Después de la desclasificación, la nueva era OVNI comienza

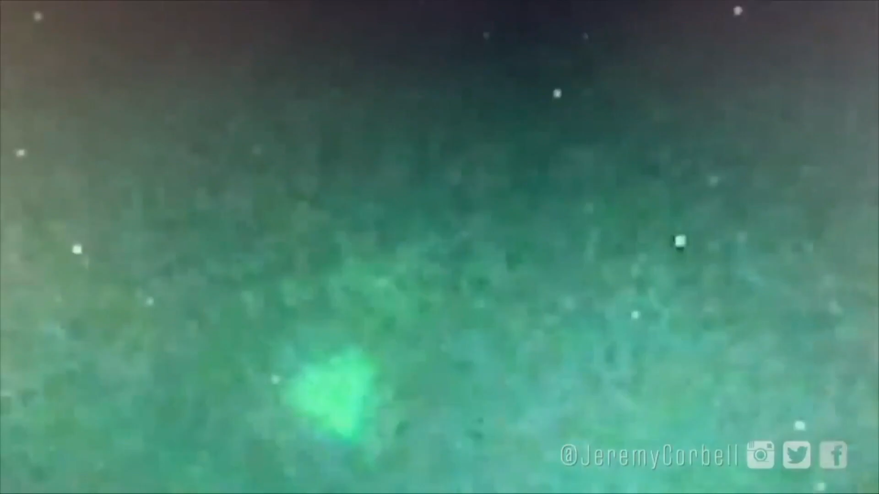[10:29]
La primera es que el reporte establece que algunos de los objetos son aparentemente reales.
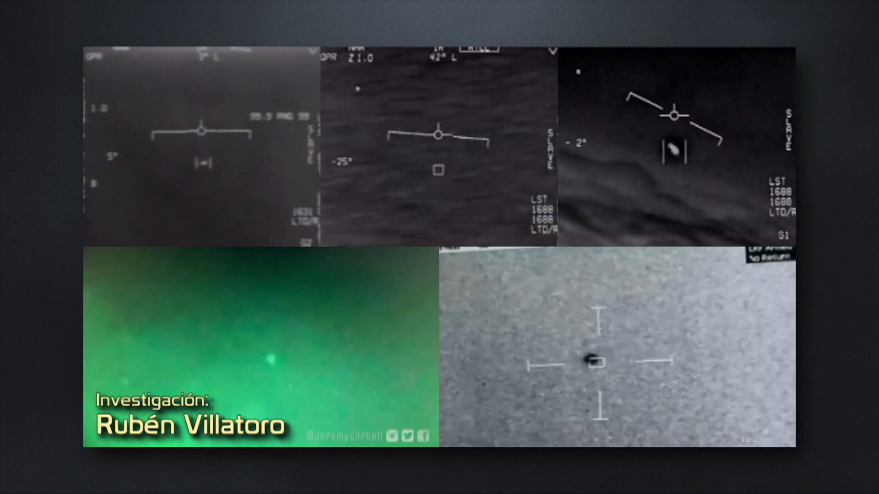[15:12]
pilotos y personal de la Marina de los Estados Unidos. En las 5 grabaciones que han sido liberadas a la opinión pública, es claro que estos objetos demuestran un tipo de tecnología avanzada
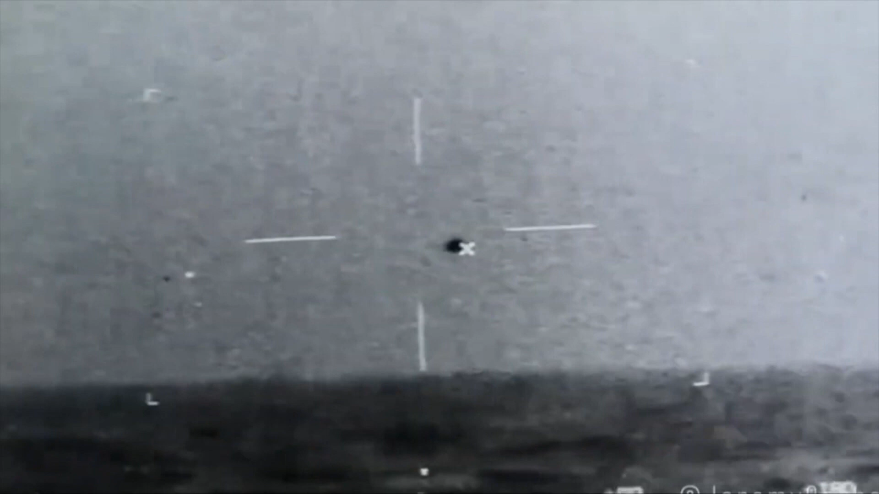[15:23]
que es muy superior a la de los aviones de combate.
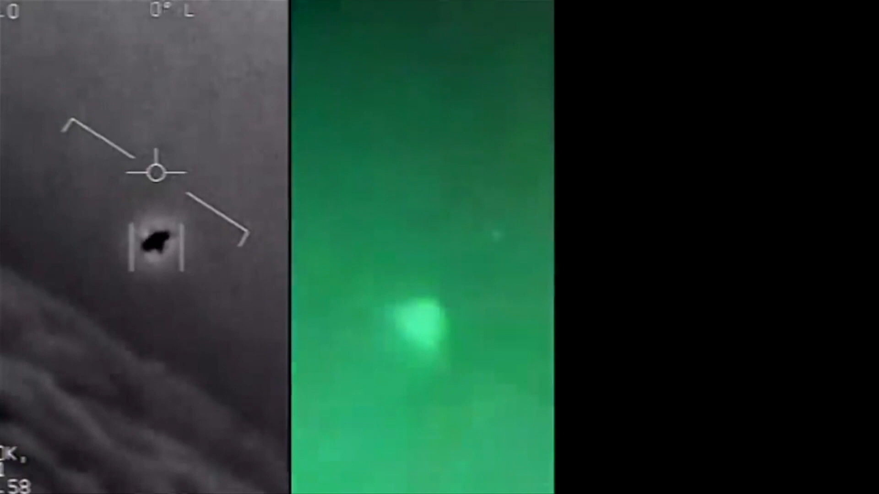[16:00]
El que tiene forma de bellota o pirámide y el de forma
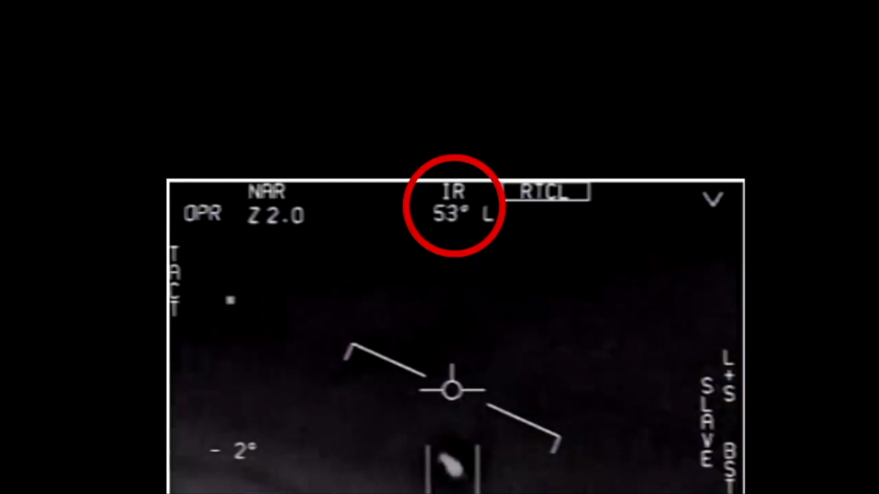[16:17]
está utilizando el sensor infrarrojo que se observa con las iniciales IR en la pantalla. Tiene muchos sensores, como el electro-óptico y el infrarrojo para detectar blancos potenciales. Lo que es muy notorio es que no se aprecia ninguna salida de escape en el infrarrojo que se desprenda de este objeto,
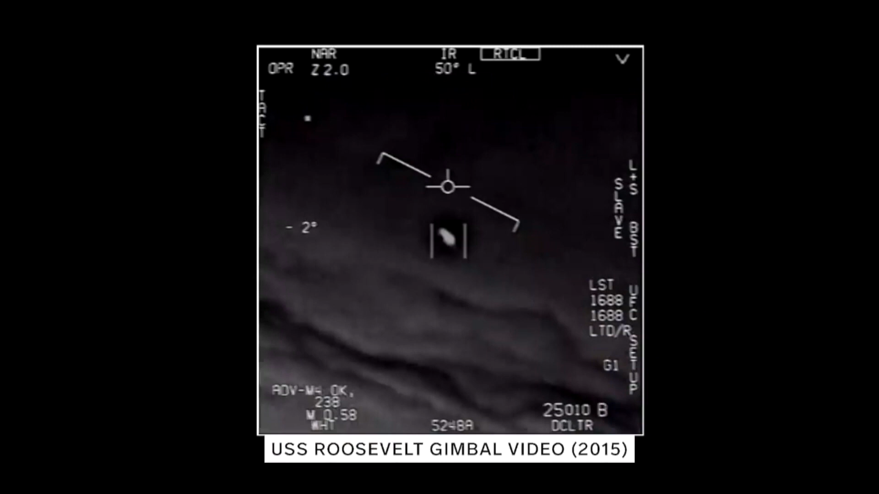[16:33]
y eso indica que no cuenta con alguna fuente de propulsión conocida por nosotros.
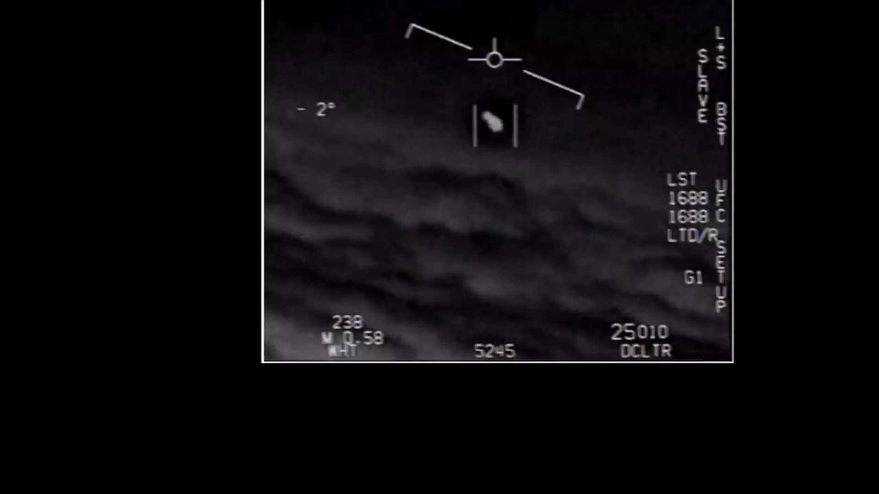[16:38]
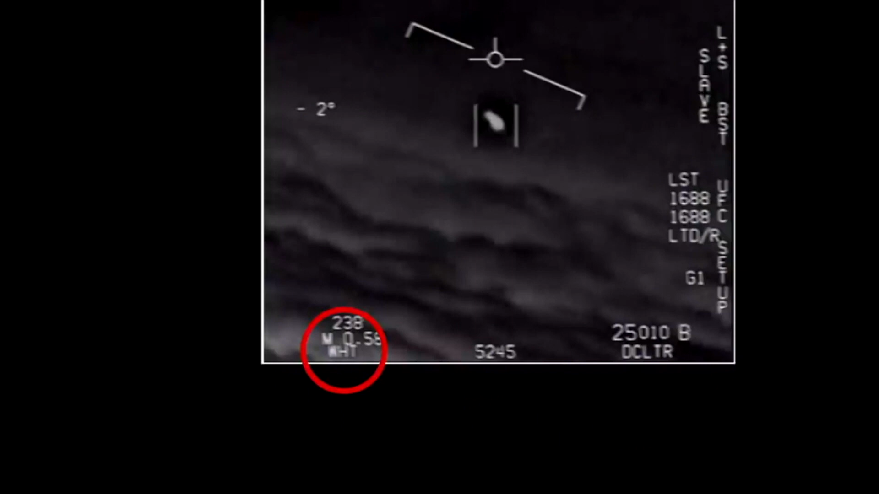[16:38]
Abajo vemos las letras WHT, que significa blanco caliente.
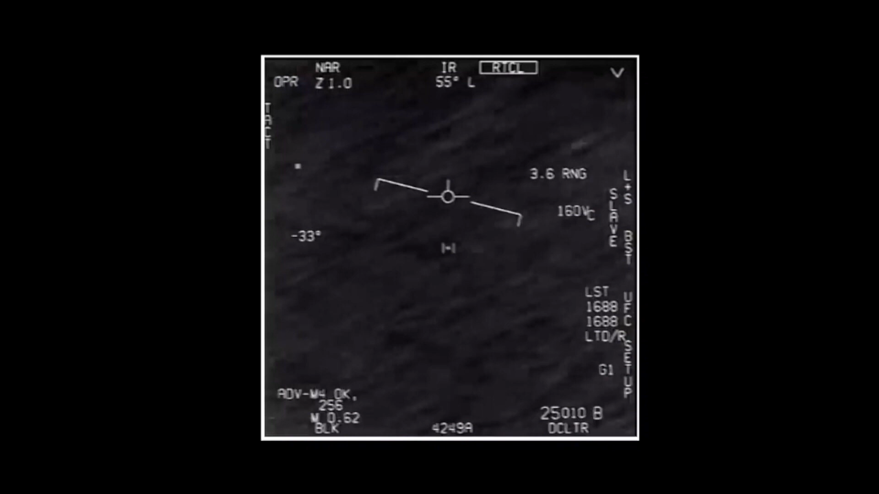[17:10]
Esa es la velocidad real de este blanco detectado por el F-18.
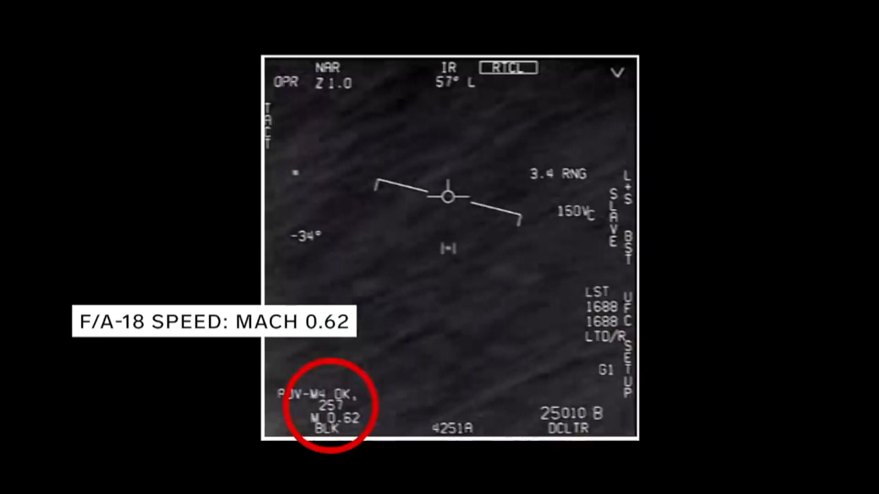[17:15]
En la parte inferior izquierda vemos los instrumentos de ese mismo avión que despliega una velocidad de 258 millas náuticas por hora,
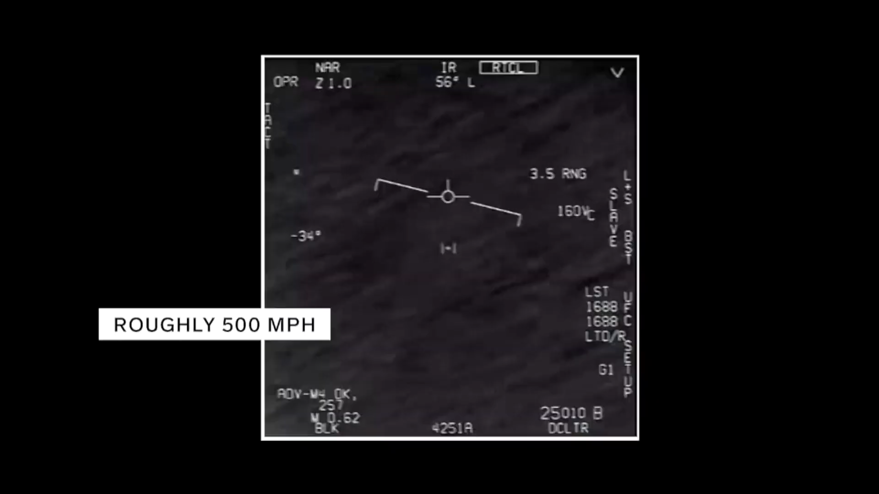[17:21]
o Mach.62.
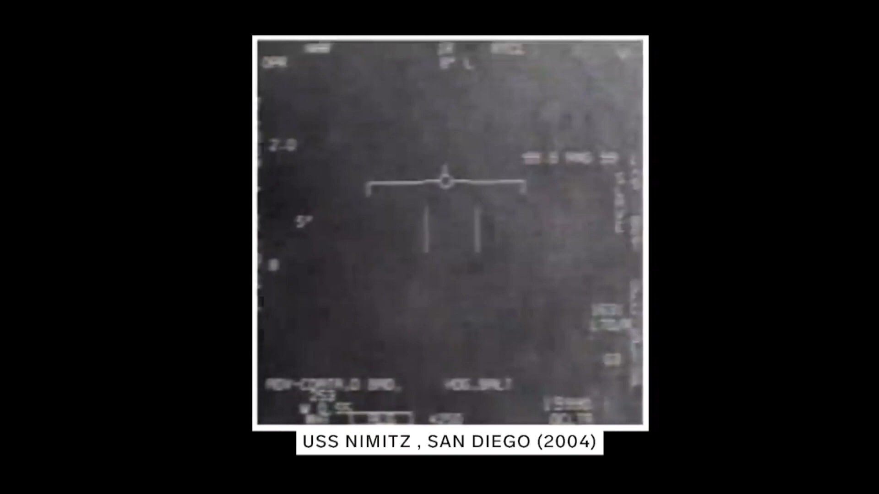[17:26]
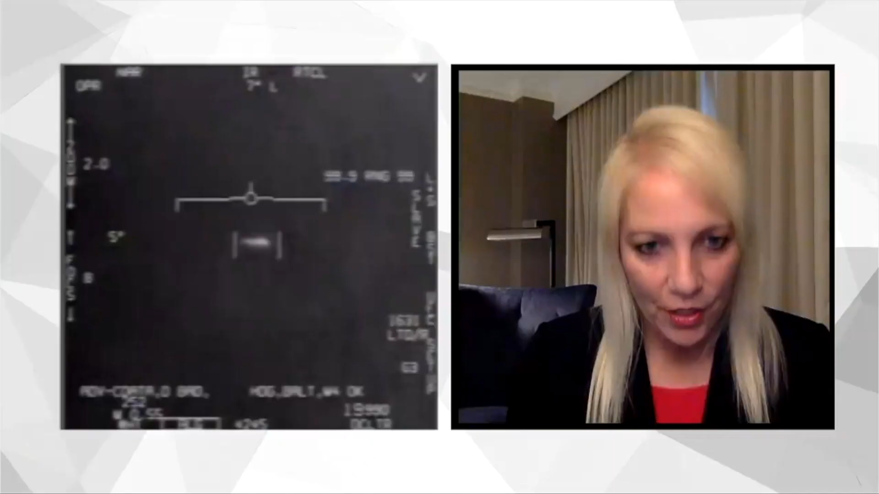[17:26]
Vemos al final del video que este objeto desaparece de la pantalla rápidamente.